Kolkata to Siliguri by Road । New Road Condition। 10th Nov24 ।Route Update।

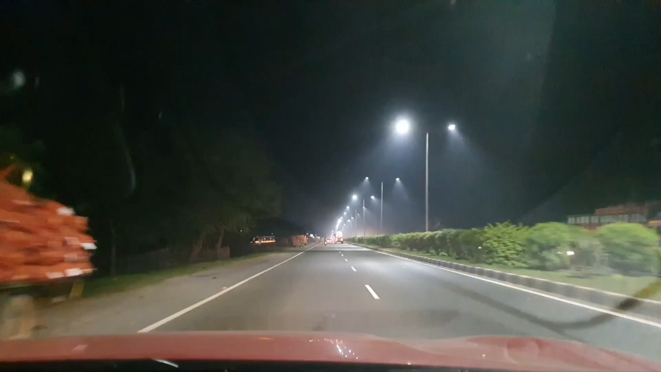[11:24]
there's a small road to the back, it's a small road There's a small road to the same road, it's not too good, it's more good A few tips, because of the opposite lane, there's an obviously lane, that's a city I will keep thinking about it.